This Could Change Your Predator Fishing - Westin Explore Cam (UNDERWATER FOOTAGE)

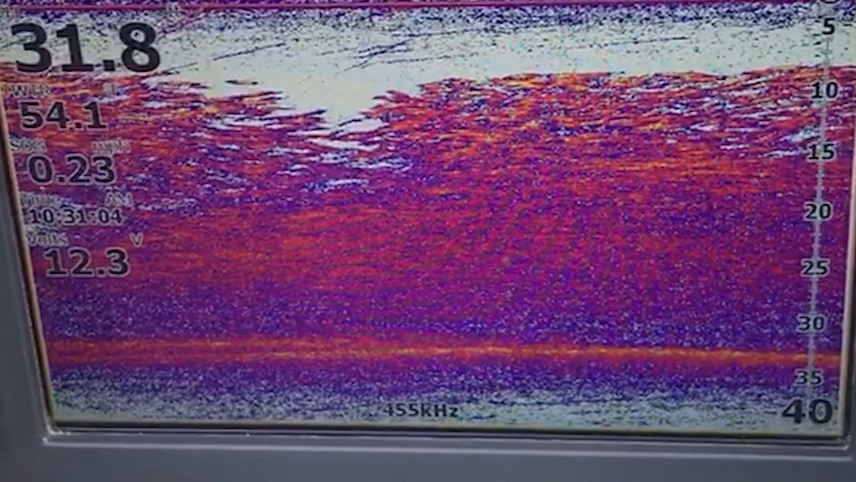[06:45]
When you're over a load of bait fish, you can lower down the little camera and see exactly what those bait fish are.